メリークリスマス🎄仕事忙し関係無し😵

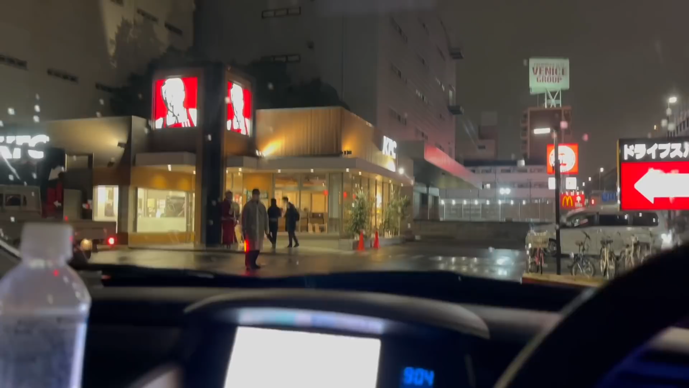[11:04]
今ねー夜の9時なんですけどドライブスルーが並んでるということで